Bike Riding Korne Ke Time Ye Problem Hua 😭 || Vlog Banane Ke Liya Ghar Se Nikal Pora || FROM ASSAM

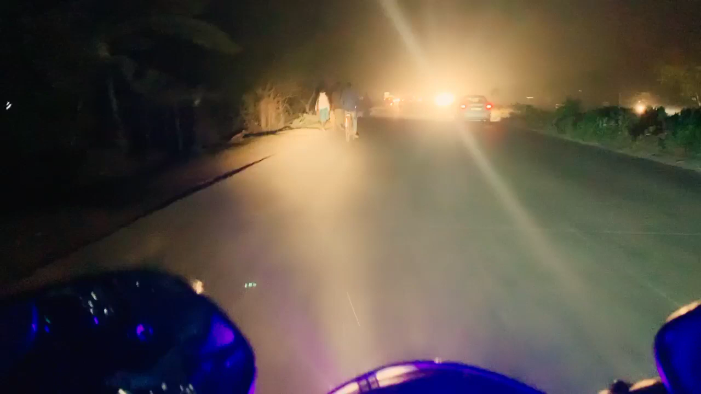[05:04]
पता � आज नहीं लेकिन गर से निकला सुबह की शुर्ण बादे में आभी तो और नहीं मिला यार क्टेर नोवीडियो को च्या क्या होगा हमारे साथ हमारे पास को जैकेट भी नहीं इंए इतना थंड़ा लग रहा है यहां इसाय बजने वाला है लेकिन अभी तो क्षा